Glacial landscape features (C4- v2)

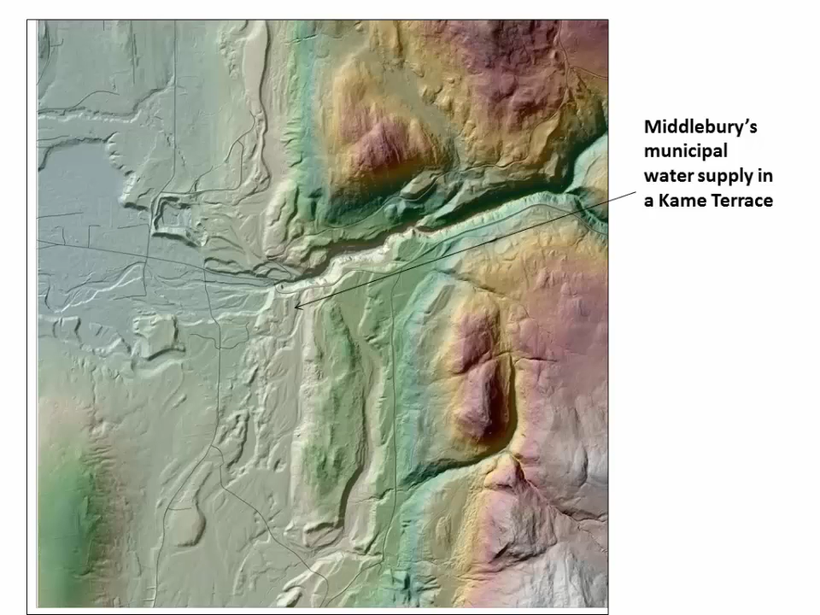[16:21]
groundwater comes from or it's it's municipal water supply comes from these these sediment deposits so that's a good example of why the legacy of these glaciers is so important to us all the water we're drinking is filtered through these glacial deposits
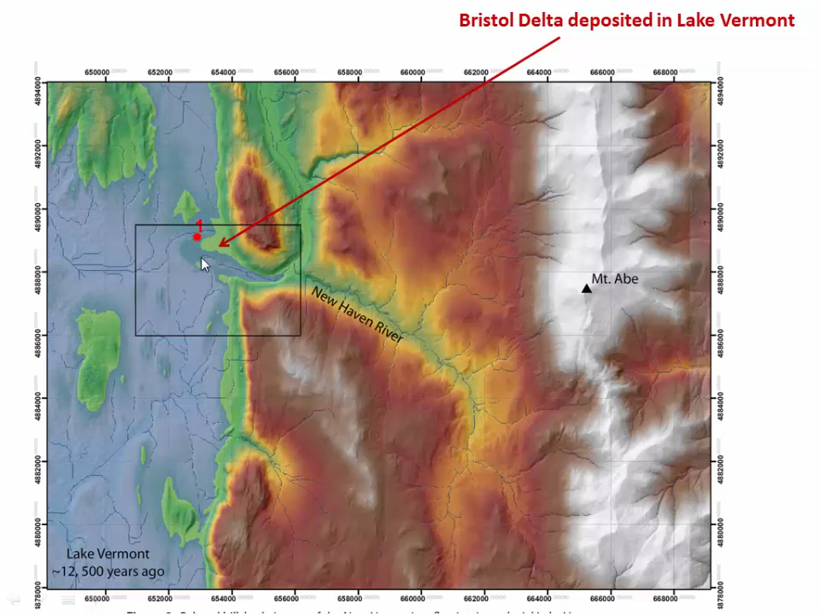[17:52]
met lake vermont and as the river lost its energy it dropped its sedimentary load and built up this huge flat delta right into lake vermont now of course today that lakes vermont is long gone and but we still have the delta here it is this huge flat area with a kind of steep edge you can see people are quarrying sand and gravel out of the the far edge of the delta but basic and the new haven river here has come and actually easily cut down into those sands and flushed some of them away but basically most of the town is still built on this
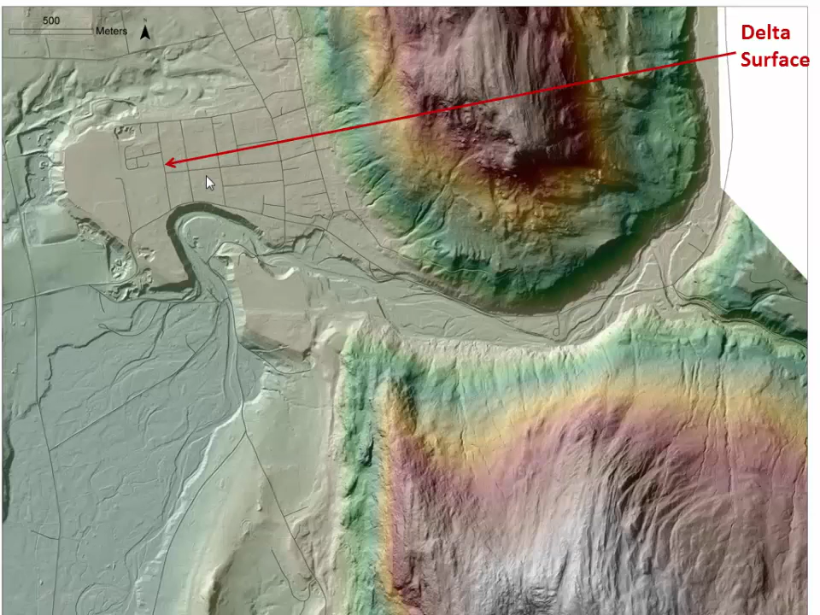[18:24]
this delta that was deposited into this glacial lake now lower elevations in the champlain valley much of the floor is covered with clay and